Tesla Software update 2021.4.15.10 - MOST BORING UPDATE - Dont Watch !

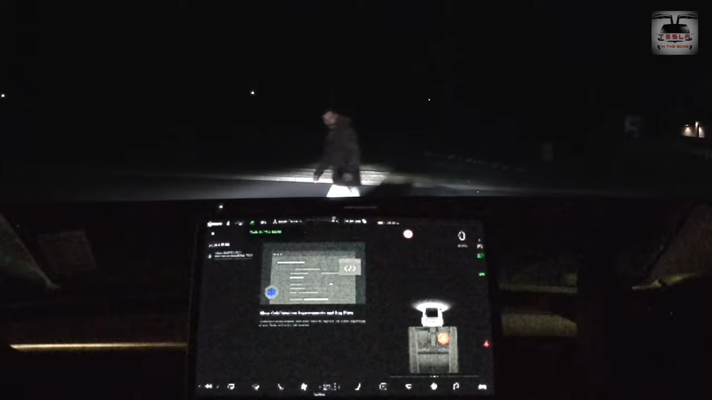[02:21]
The car failed to recognize both my neighbor and the dog. So I decided to take a short drive and pull up with my neighbor on the left side of the car as if I'm driving past him on the road.
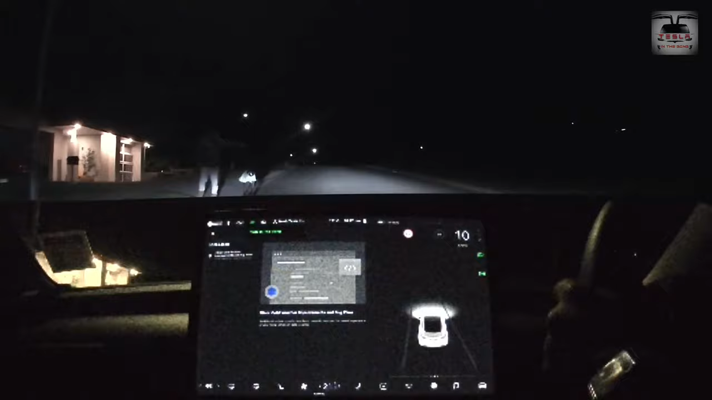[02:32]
I did drive as slow as possible, but nope, fail again. So the car did not recognize my neighbor nor the dog. So what we did was we asked my neighbor to sort of move closer and further away from the car to see if that would make any change. You can see that the man figure is displayed on the traffic visualization, but no beast. There you can see him moving closer and further away.
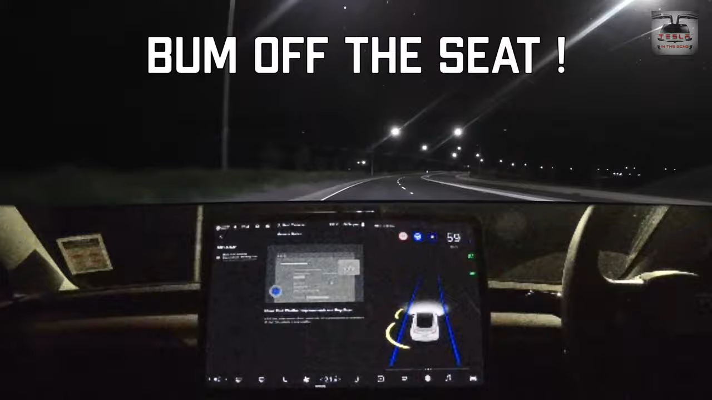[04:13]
If I lift myself from the seat, will autopilot disengage? I'm afraid it does not. Autopilot is still engaged. So it's probably not in this update.
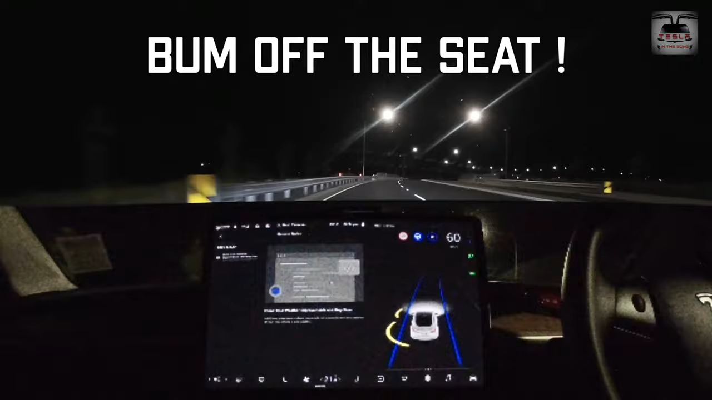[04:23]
It's probably on the next one. Interesting. Very interesting. I'm trying to get up as well. One more time. Nope, autopilot is still engaged and still working fine. Rightio. So that is something that we need to test in the next update. I probably read it wrong myself. It's probably in 2021.4.18, which some people have got.
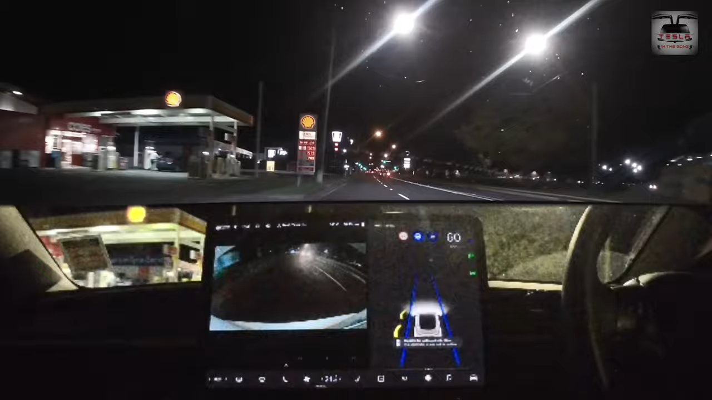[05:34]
I'm going to have the side repeaters as well, so you can see all the cameras. Double tap to confirm going across this place. So people who have watched my urban autopilot challenge videos from in the past, you'll know that these are the routes that I always take. I take this route because of the number of traffic lights that are there and the roundabouts that are there.
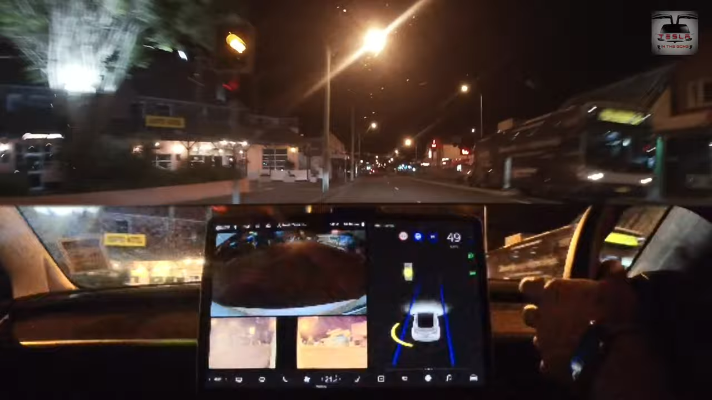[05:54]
So that is interesting. Okay, changing lanes, working fine. Double tap to proceed. First off, the roundabout is coming up right ahead. This is a 50 kilometers an hour road, so it's sticking to that.
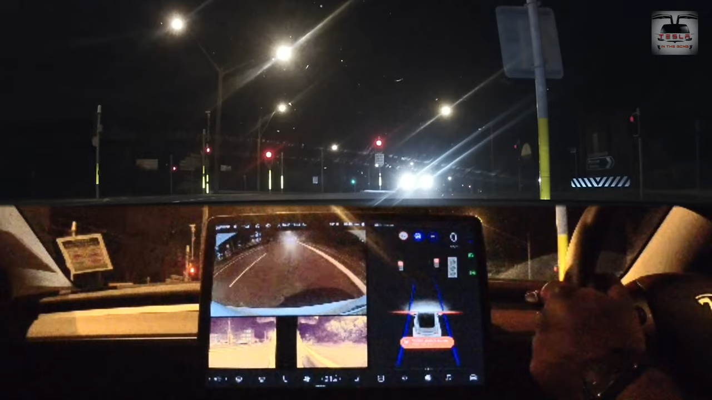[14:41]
Why does it say autopilot unable to proceed? Well. Do you think there's some excitement? And did you notice that it chimed a little while earlier? I think it recognized the green light up ahead and it gave a chime. Interesting. Yeah, autopilot seems to be working okay.
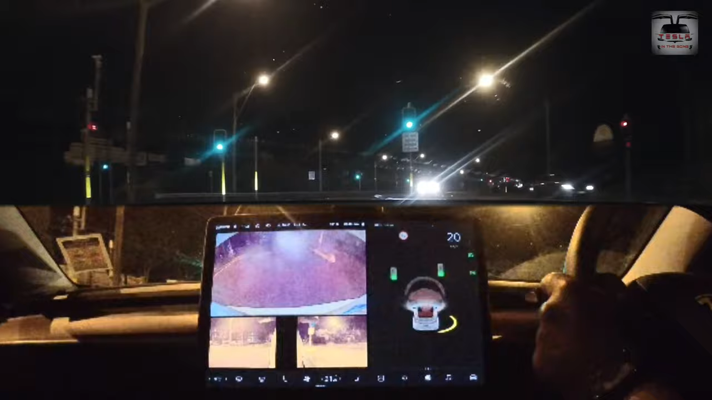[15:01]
Oh. It disabled itself. Okay, that is interesting. I think it's because it was an incline that it got confused with the two traffic lights. Wow.
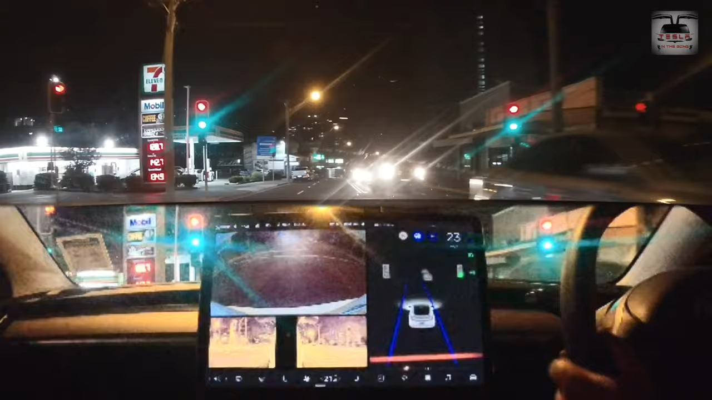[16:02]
Wow, that was slightly scary. Now, this is going to be interesting. Now, this is that wider intersection that I always point out in my other videos as well. And you can notice that we are downhill and we are in a sort of an incline here. And the road ahead is downhill as well, but it's not a straight road.